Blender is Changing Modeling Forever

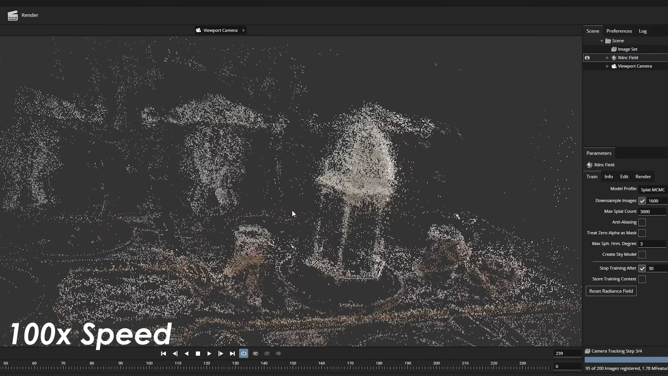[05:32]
I personally use PostShot by Jawset, and it'll create your rough splat. Then you can go through and clean it up, create your camera animation, and render it out.
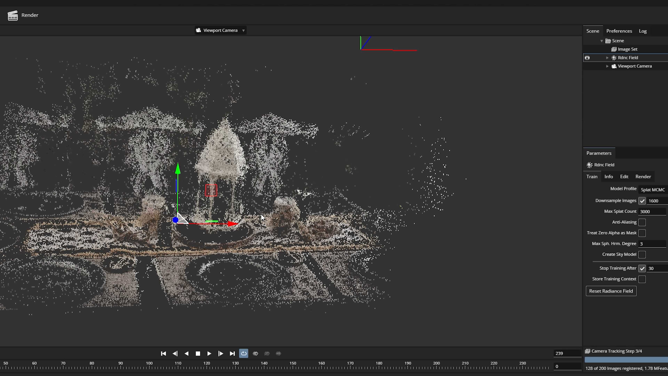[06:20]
Then, based on this information, it can create a point cloud that represents the objects in your dataset.
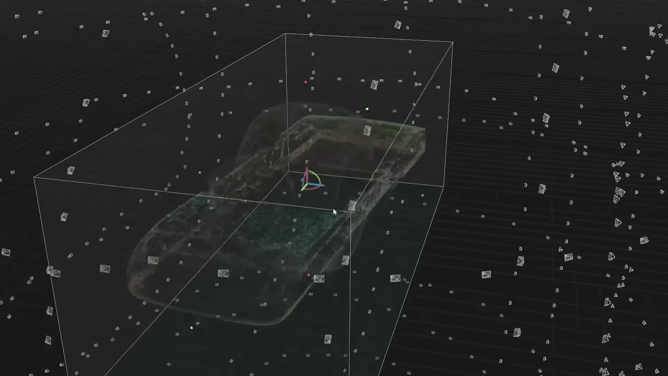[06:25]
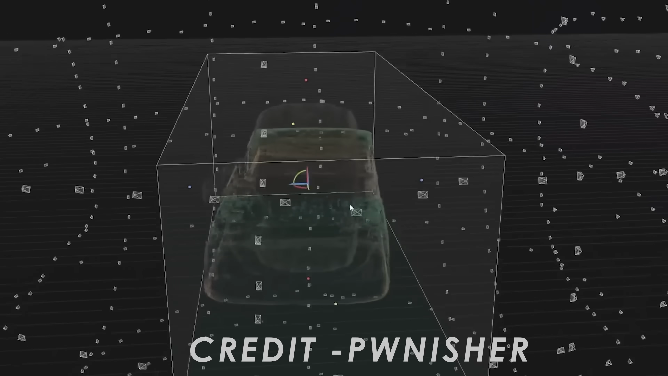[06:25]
This is the same tech we've seen in photogrammetry for years.
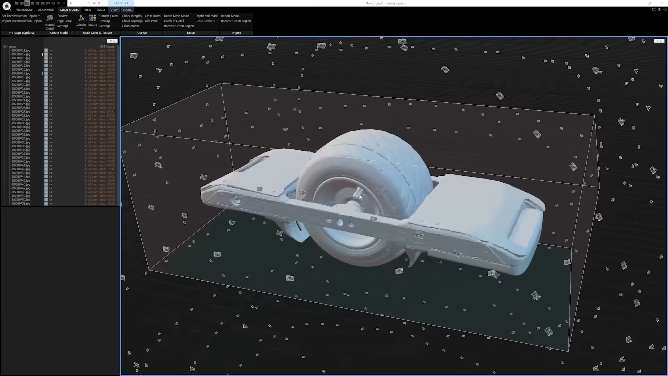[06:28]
It essentially just looks at the parallax difference between the different pictures, and then it can create the structure of the objects from there.